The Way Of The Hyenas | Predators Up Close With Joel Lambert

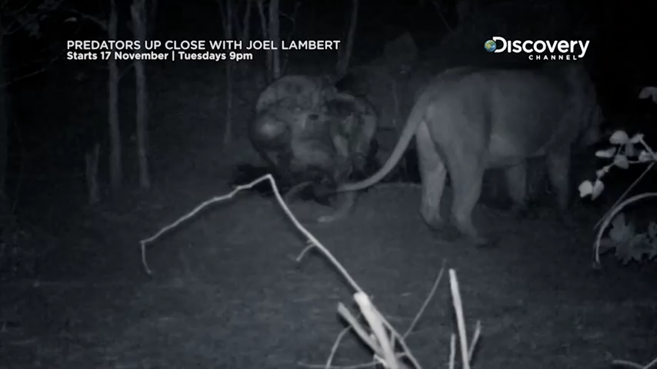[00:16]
whereas this lion can't find enough meat to feed on.
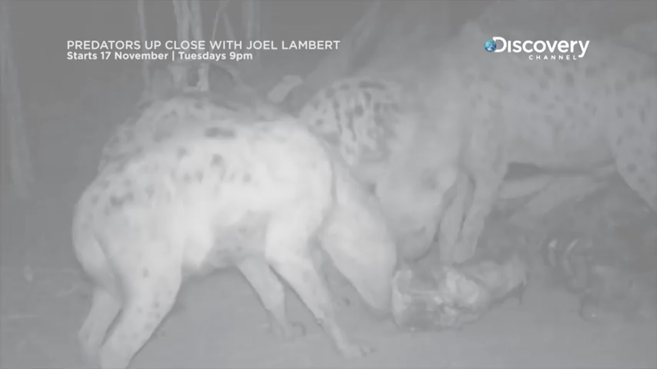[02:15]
Females need to be more aggressive and dominant so they can fight for the best, most nutritious food for themselves and their young.